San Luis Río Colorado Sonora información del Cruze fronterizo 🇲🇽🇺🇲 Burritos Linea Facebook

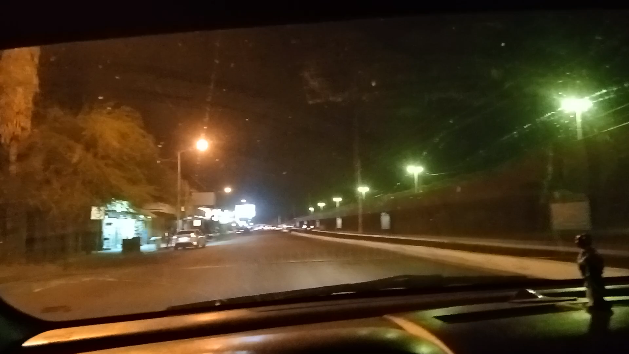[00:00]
Buenas noches amigos Amigos de los burritos de la línea Pues aquí vamos Llegando aquí a la línea Y pues No alcanzo a ver nada de línea De fila Recuerden que mientras Trabajamos, les apoyamos En información del Cruce fronterizo Y así está, miren la entrada Para el vecino país Recuerden que estamos a la orden En la venta de burritos
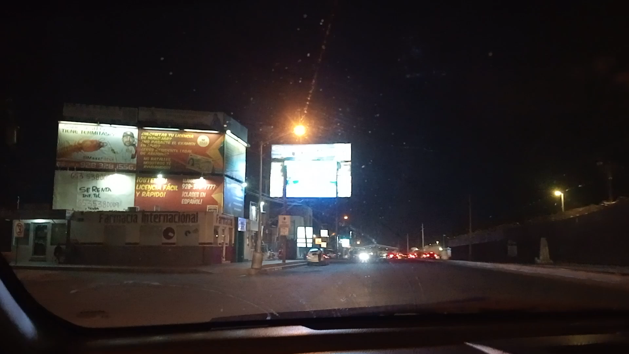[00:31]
aquí Frente a la pura pantalla grande Amigos, acá los esperamos toda la noche Quien no traiga Lonche, acá los esperamos, que se nos toquen Unos burritos, pues acá estamos a la orden Así está la información del Cruce fronterizo
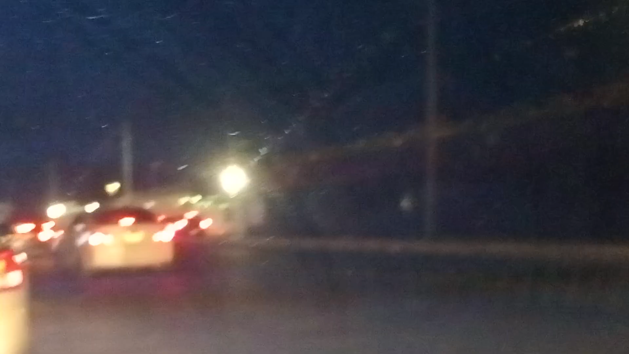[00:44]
Como pueden ver, filas Están en una pura segunda amigos En la segunda Tanto reality como normal Por la Sentry no hay nada y caminando no hay
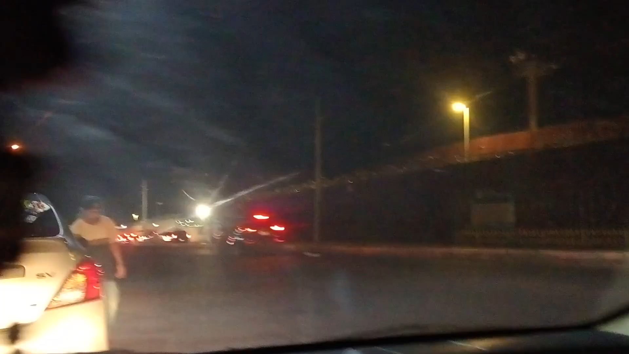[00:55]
nada Así está la línea Vamos a instalarnos en el punto de venta En la pantalla grande Unido No hay nada de ver nada Miren